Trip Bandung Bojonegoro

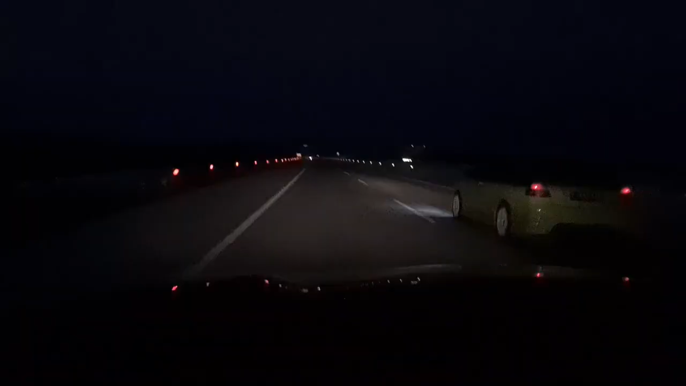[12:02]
Halo, ini sudah mau keluar tol Ngawi dan hari ini cuaca gerimis, ya. Gerimis mengandung, gerimis mengundang, ya. Nah, ini sudah sebentar lagi sampai ke Tol Ngawi. Saat ini tepat pukul 17.40 menit.
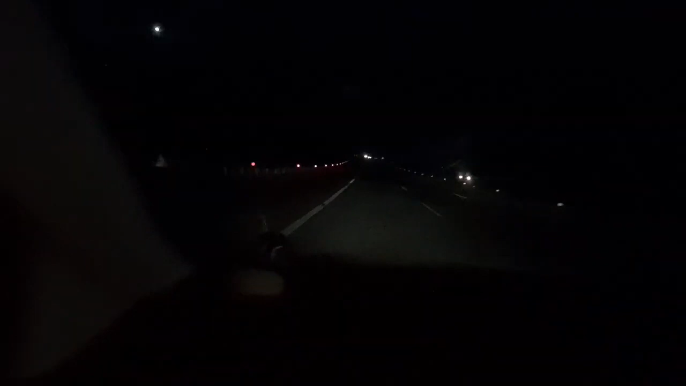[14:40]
Landasan pesawat terbang, ya, ada lampu di kanan di kiri, kita baru landing gitu. Ini keadaan sedang gerimis, ya, sedang gerimis.